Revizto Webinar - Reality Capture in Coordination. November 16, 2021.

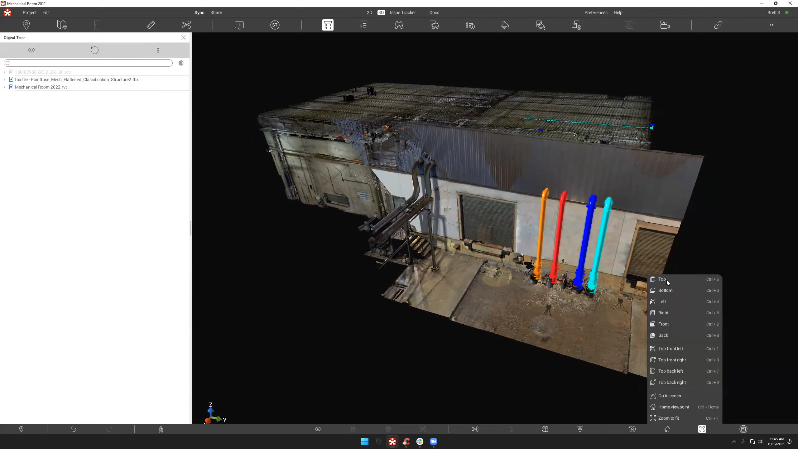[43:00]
So, one thing is that, let's say, down at the bottom, you'll see the XYZ. This has been a recent addition. I can also go over here to our new view tool and choose a top, bottom, left, right, front, back view, predetermined view, and immediately get taken to that view.
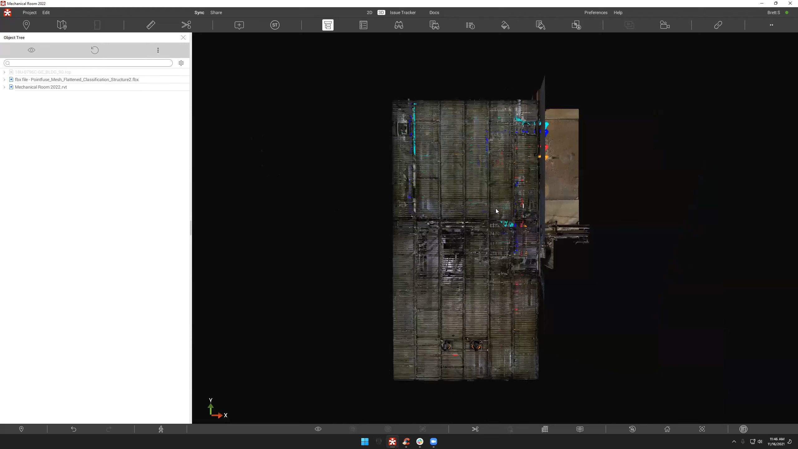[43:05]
So, it's not exactly a view cube, but fulfills the same purposes.
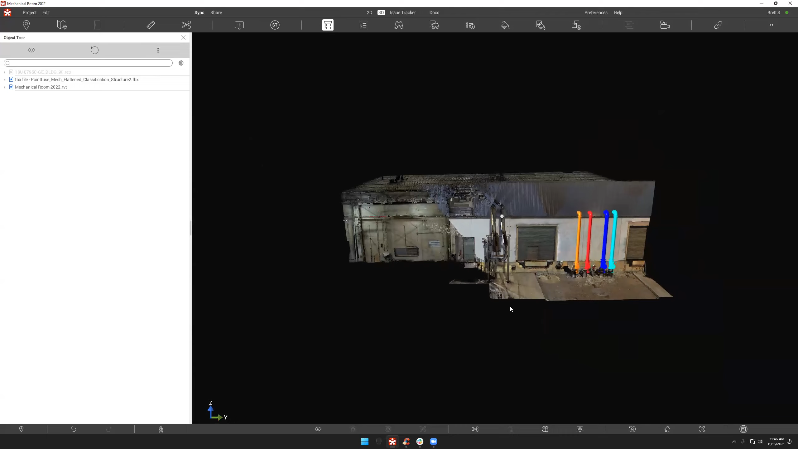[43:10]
And the other thing, too, is that it is interactive with objects.
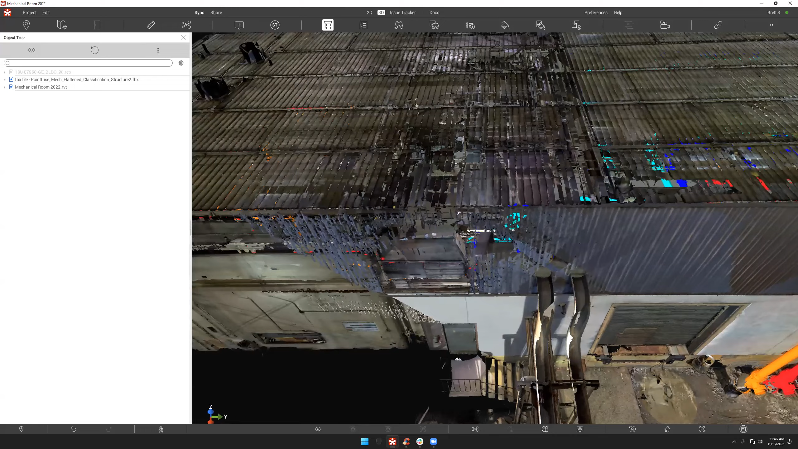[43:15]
So, if I dive in here and I select,
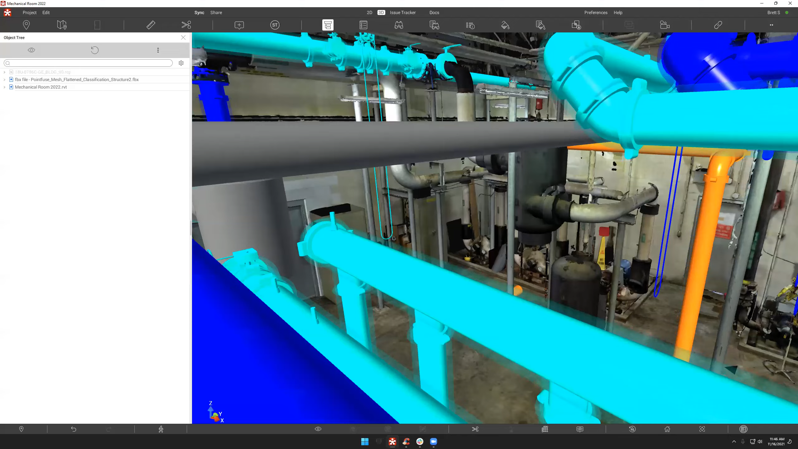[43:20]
you know, a specific object, let's go over here. Oh, wrong side. I should know this project better.
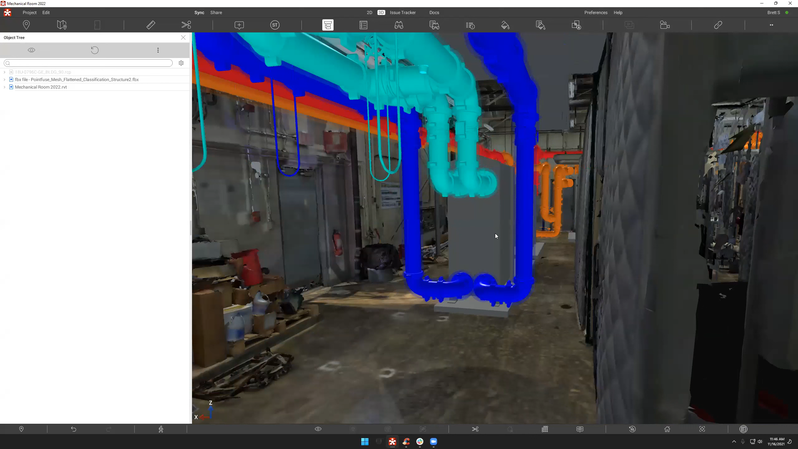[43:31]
But if I select that object, and I say, you know, top view, it gives me a top view of that object.
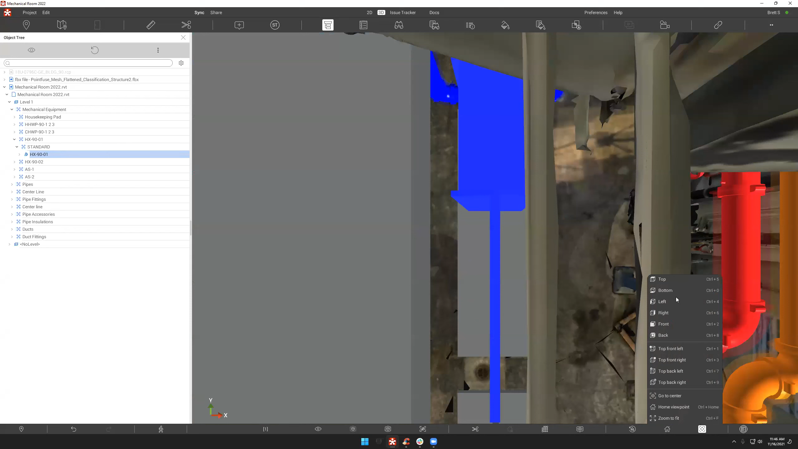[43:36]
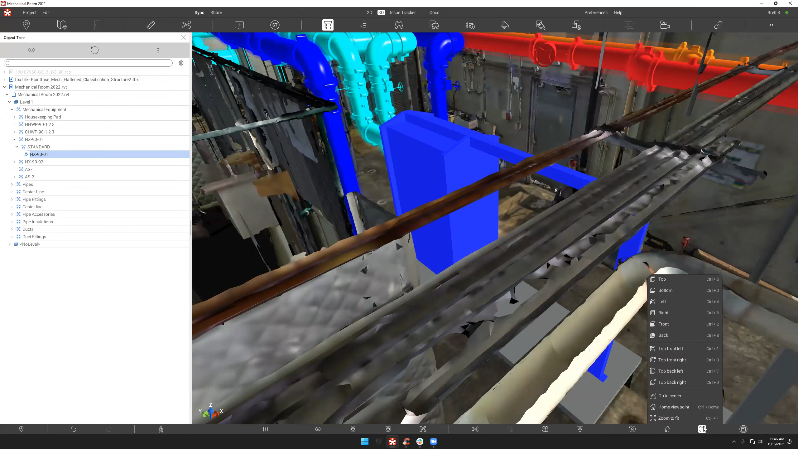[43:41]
Awesome.
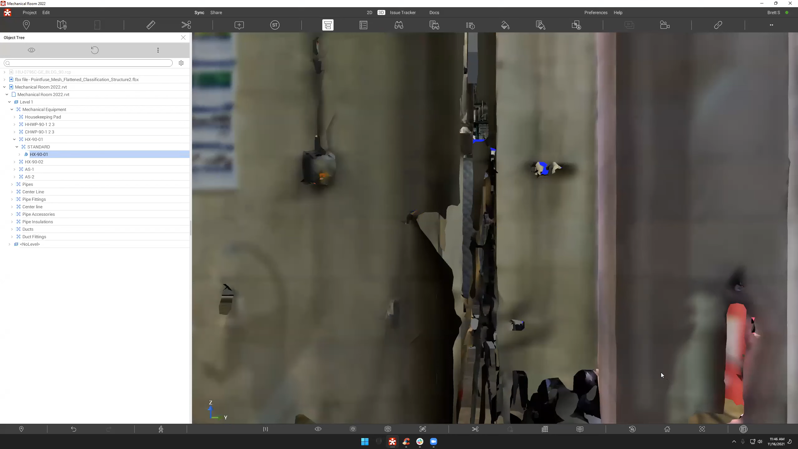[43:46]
And we've also got, you know, an intelligent map functionality. Again, for those that are newer to Revisto,
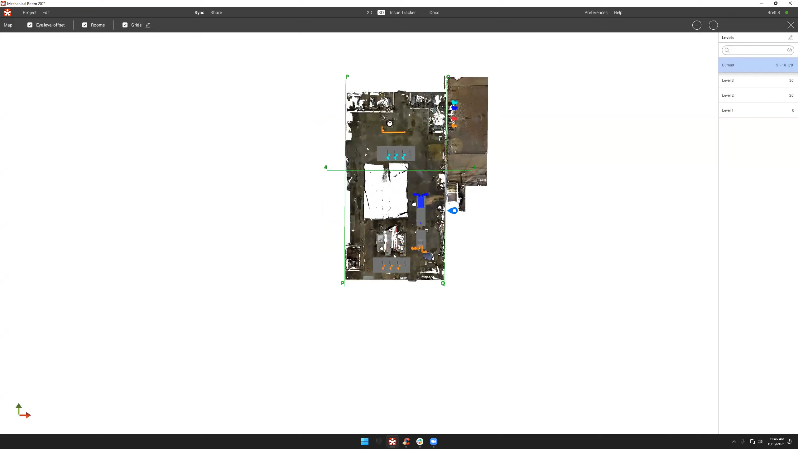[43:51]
to just be able to get that, you know, quick and dirty, you know, top-down view of, hey, where am I in relation to this? You've got that little blue icon that tells you where you're currently at. And then you'll notice on the right-hand side, it allows you to cut by level. So, depending on how that model comes in and how it's structured,
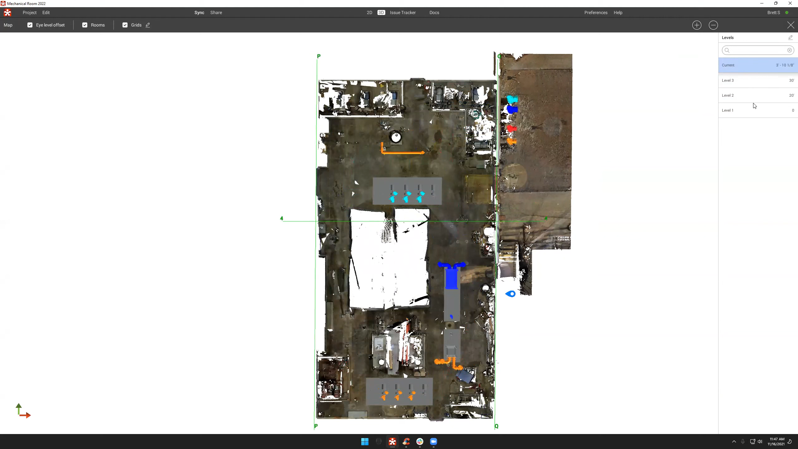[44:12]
you can quickly cut through particular levels and essentially hop from one spot to the next. By simply single-clicking on where you want to go.
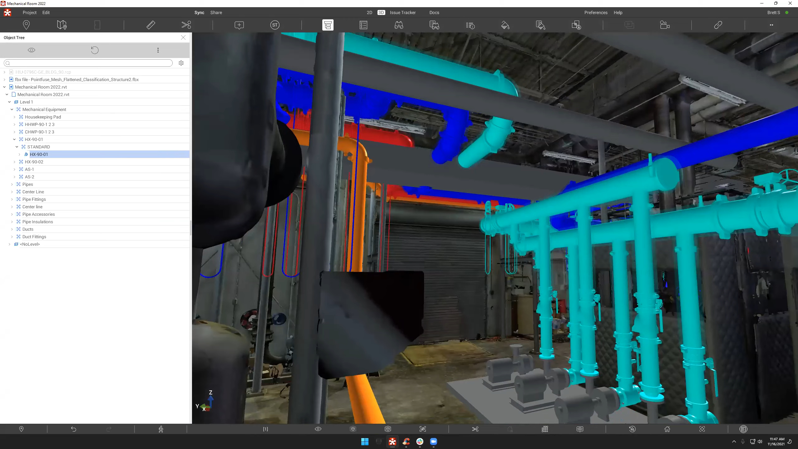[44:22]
Yep. Great for navigation in the field. Yep.
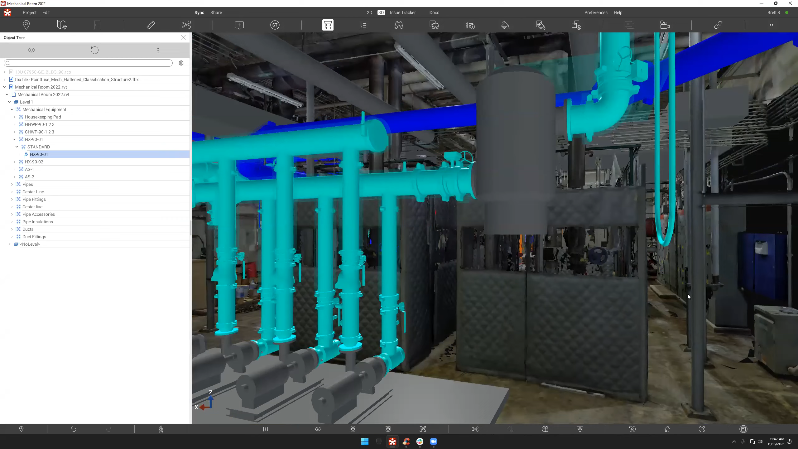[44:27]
For someone to be able to say, here's where I'm located, and I want to jump over to the skid.